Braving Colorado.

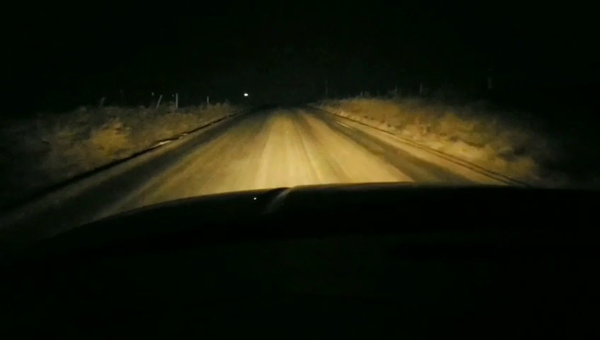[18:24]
Same road you saw before in the time lapse is just a lot more spooky at night.